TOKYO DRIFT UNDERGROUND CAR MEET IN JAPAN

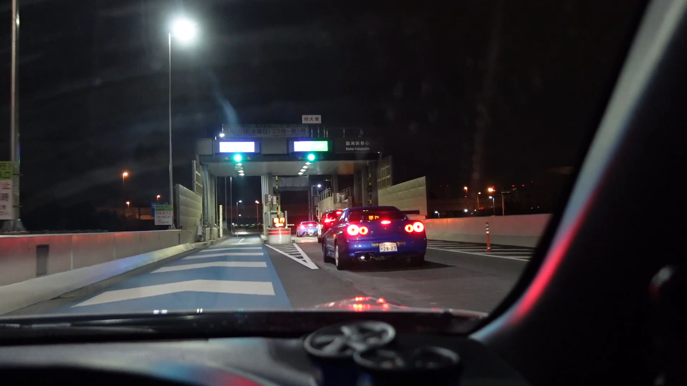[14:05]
There's the Speed Hunters crew and Larry Chen in his GTR.